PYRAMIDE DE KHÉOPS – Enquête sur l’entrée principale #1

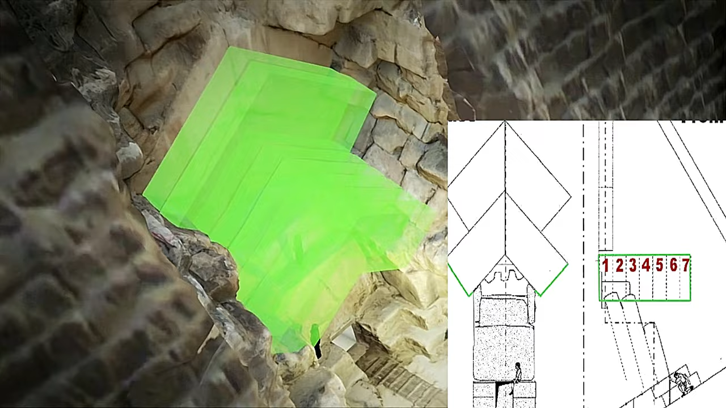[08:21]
et qu'un autre lit d'attente, encore visible à l'est, permet d'accueillir 4 paires de chevrons au niveau inférieur.
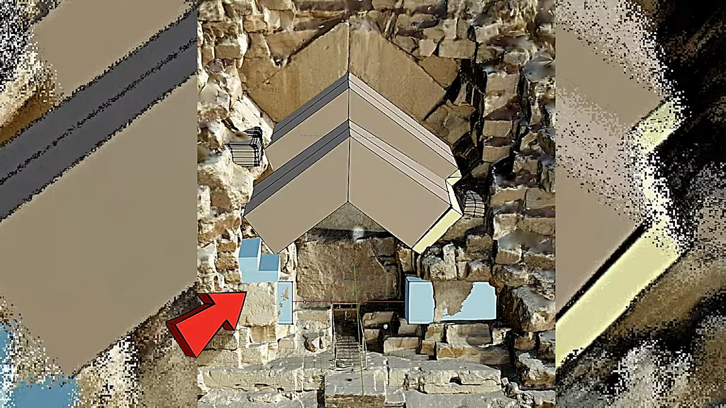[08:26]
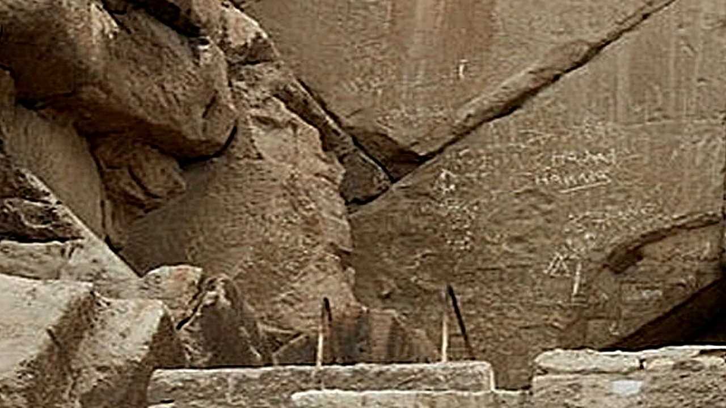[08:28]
En outre, 2 bouts de chevrons brisés reposent encore sur ce lit d'attente, ce qui démontre qu'à l'origine,
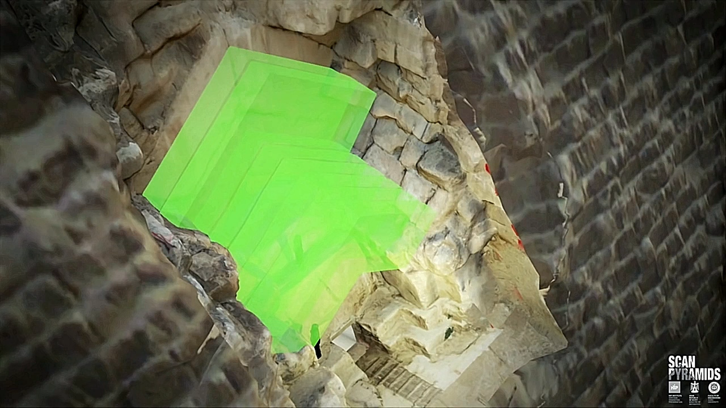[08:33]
l'entrée était couverte par une double couverture à chevrons sur une distance de 4,60 m et sur une largeur de 3,15 m.
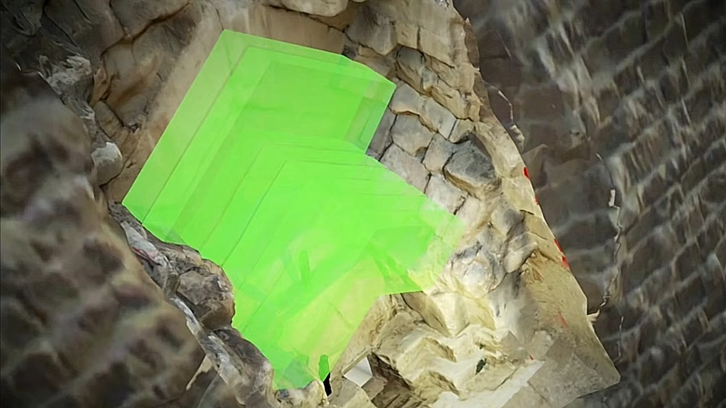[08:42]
Ils suggèrent par ailleurs qu'il y aurait eu 2 entrées indépendantes comme dans de nombreuses autres pyramides.